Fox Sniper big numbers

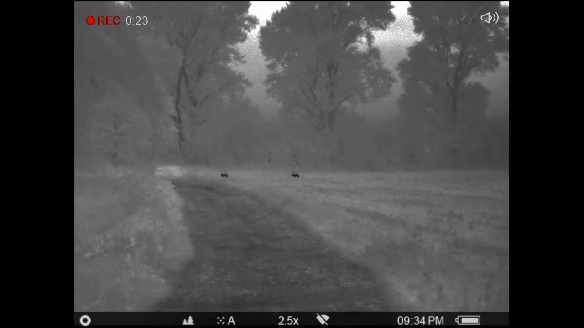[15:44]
Meanwhile, back out with myself, Chris and Rick on our evening's session, and we are still bumping into plenty of foxes.
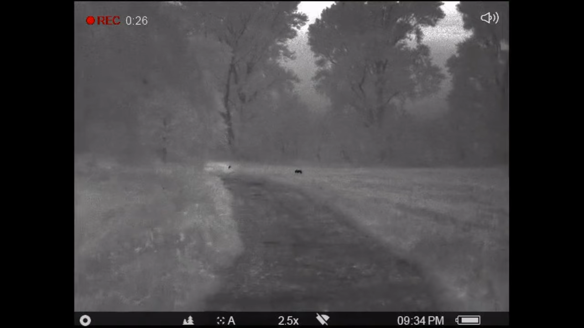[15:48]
Not all of them are wanting to hang around,
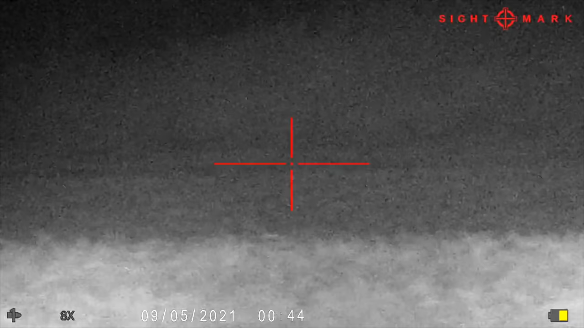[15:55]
and God only knows how Chris managed to pull this one out of the bag, but he shot this fox here at a good 200 yards and the fox went straight down.
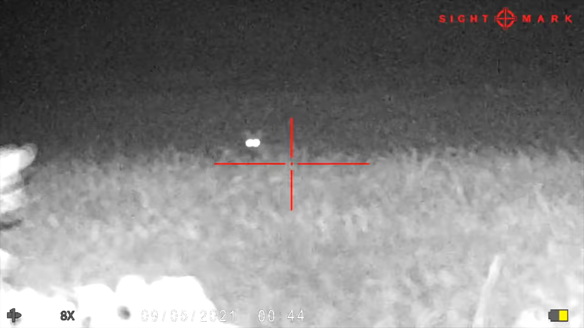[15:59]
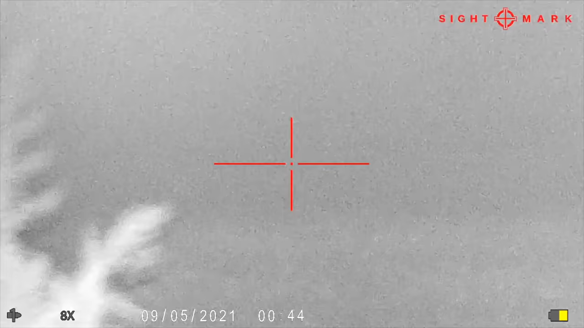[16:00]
Number two, nicely in the bag. Fox number three, similarly to fox number one, actually got hit low in the chest,
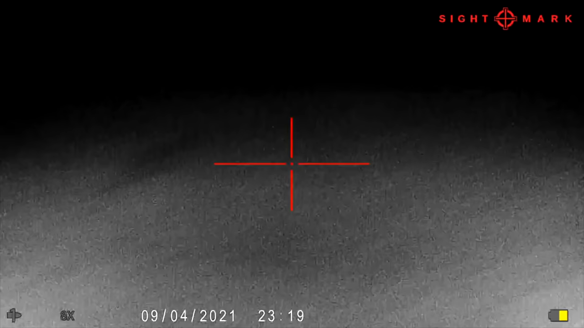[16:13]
and I really don't know how these foxes manage to run sometimes because it had a hole the size of a fist.
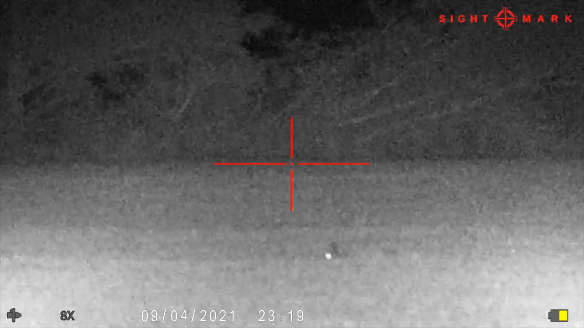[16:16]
Although, to be fair, it did only make it about 10 feet before it dropped. Yeah, that's fox number three for the evening, walking back.
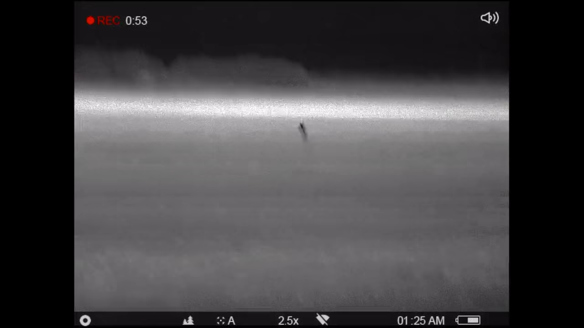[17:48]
but fox number four for that evening was coming in like an absolute steam train.
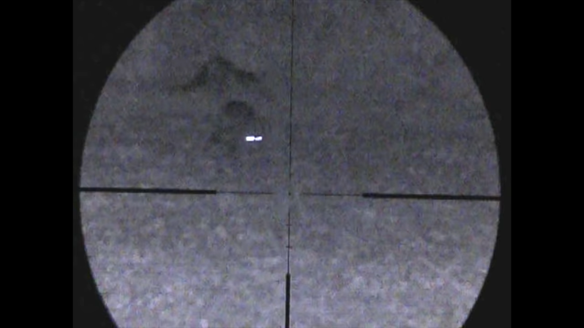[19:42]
so I was very pleased to be able to get him in front of the Reds, put on a good show.
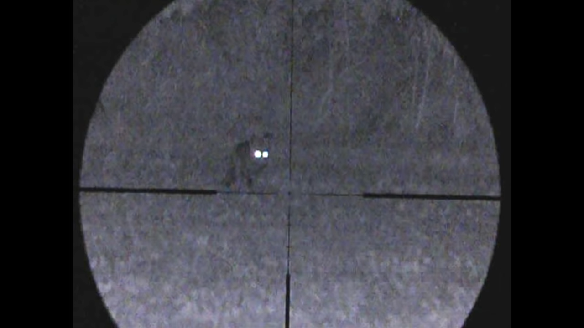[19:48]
And I also extend my thanks to Rick as well for driving for the evening. Now I'm back out with myself and the keeper on his shoot,
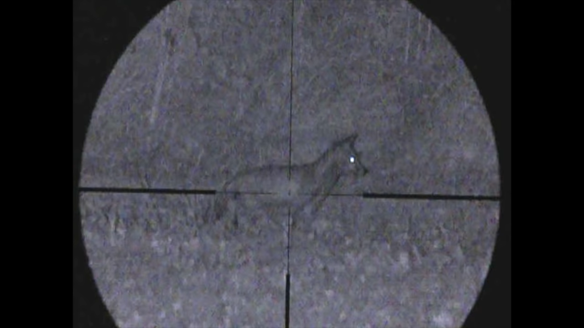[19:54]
and I observe this pair of young foxes in an old pea stubble just next door to the partridge pens.
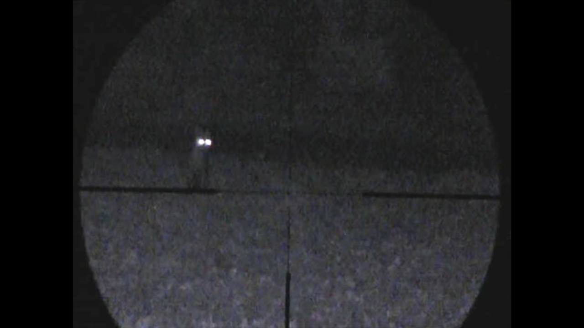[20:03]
So the first fox went down easily enough. The second one stood there initially in bewilderment, as I often do, wondering what's going on.
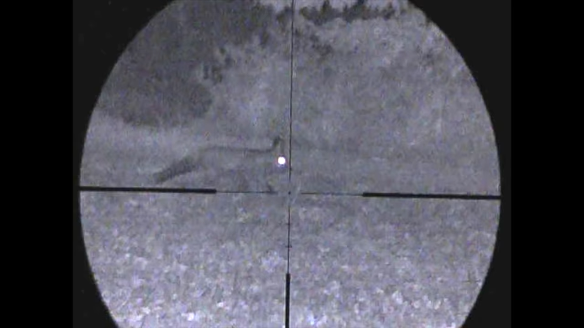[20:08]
But unfortunately, it doesn't come quite close enough for me to feel comfortable taking a shot off of sticks.
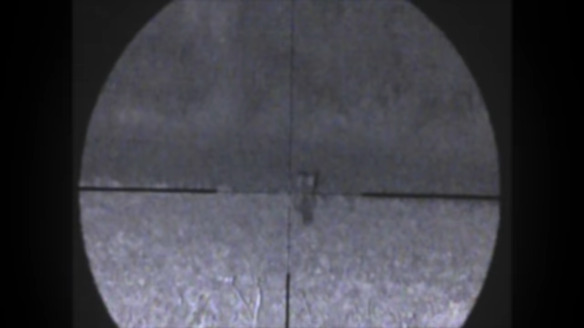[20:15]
He soon loses interest and heads for the woodland.
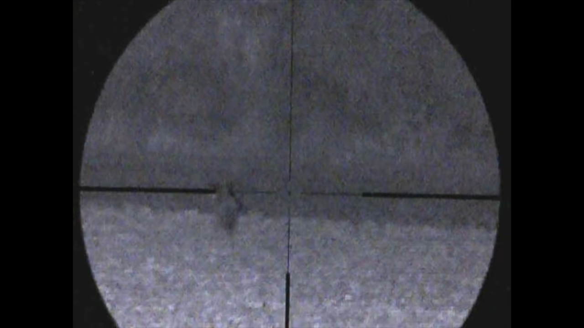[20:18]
I stalk in much further down the field towards the woodland and change my squeak slightly.
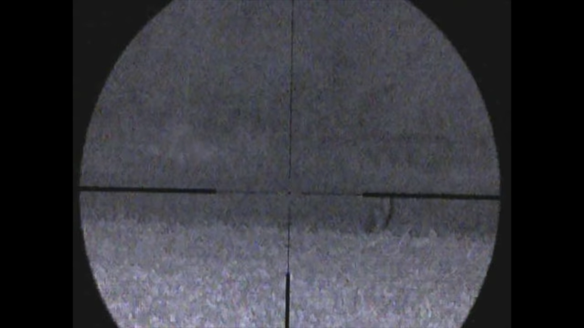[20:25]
So this is a good 20 minutes later.
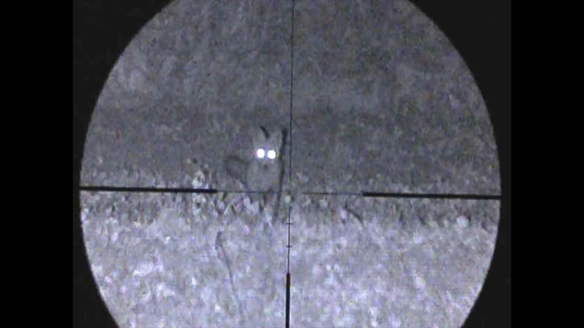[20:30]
And all of a sudden, the fox appears, and this time it feels quite committed.
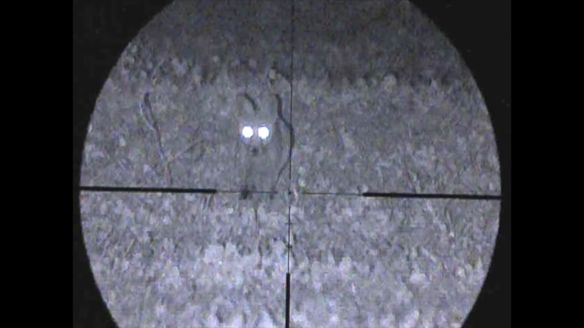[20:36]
One last tiny little squeak to get it that extra few feet closer to make sure of the shot,
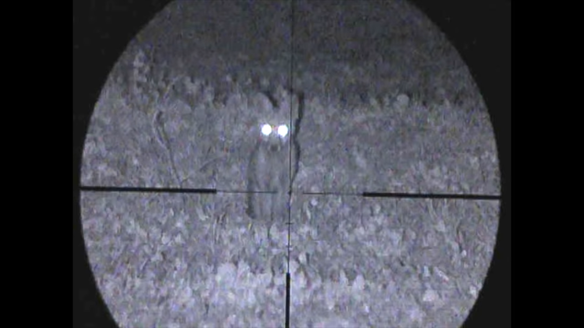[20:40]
and that's good enough for me.
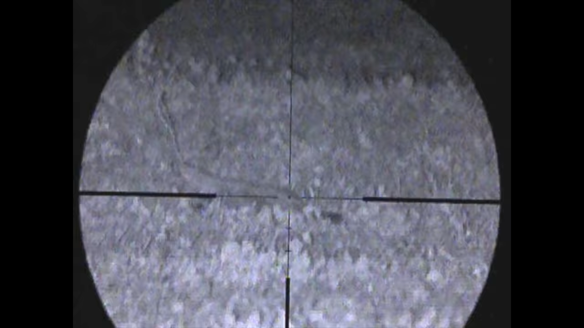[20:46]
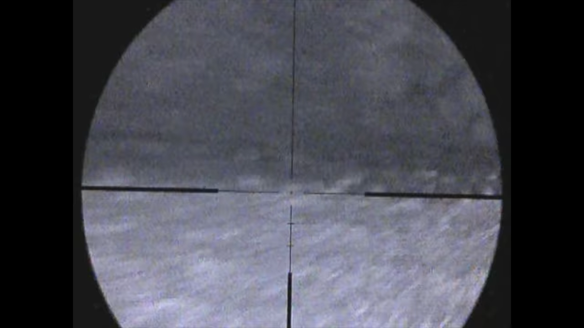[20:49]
A very quick scan around with the NV just in case any more are in the area.
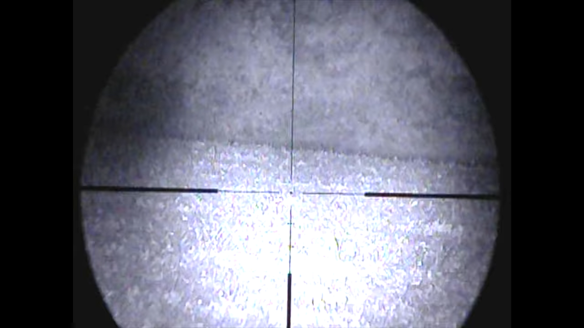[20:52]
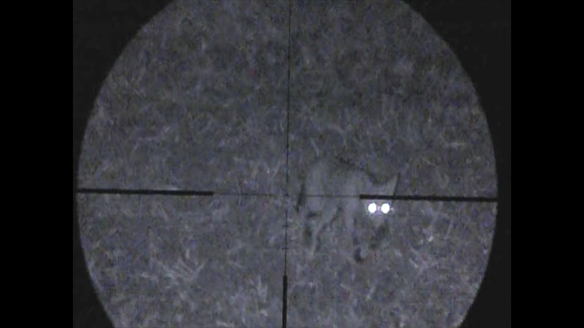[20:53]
And about 5 minutes later, another one just appears to my left. This one's actually already making its way towards me, so no need to squeak, but I do need it to stop before it actually spots me.
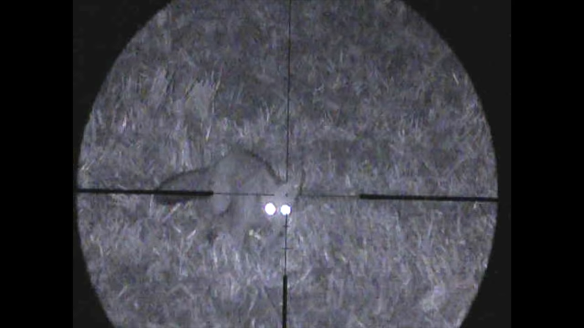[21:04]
Oh, I think it might be a bit too late.